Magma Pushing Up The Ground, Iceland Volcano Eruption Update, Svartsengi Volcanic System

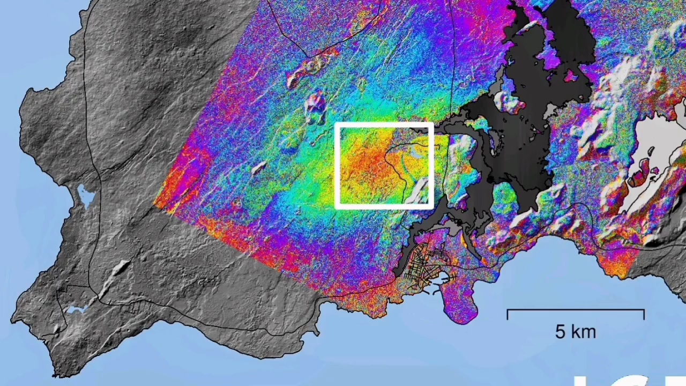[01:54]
coming up and like a bladder practically pushing up to the ground not just upward but also sideways.